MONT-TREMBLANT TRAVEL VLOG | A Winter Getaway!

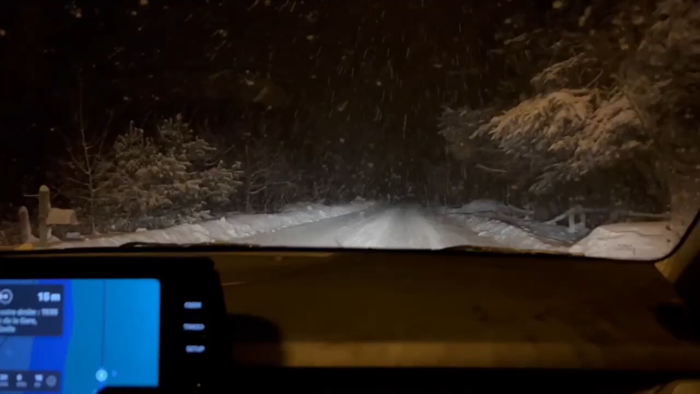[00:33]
Mm-hmm. We just arrived. All you see, the cars, the place, the views. We drove in a storm, but it was a fun time.